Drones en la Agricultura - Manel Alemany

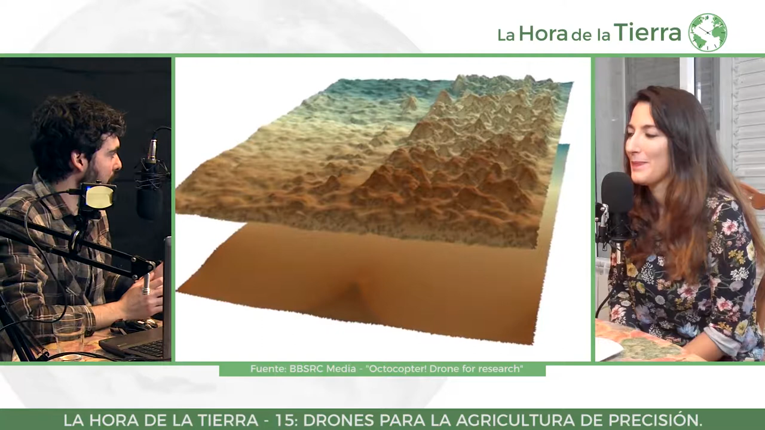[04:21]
Le permite aplicar filtros en Debi o utilizar otro tipo de imagen multiespectales, imagen radar... Teledetección, de hecho.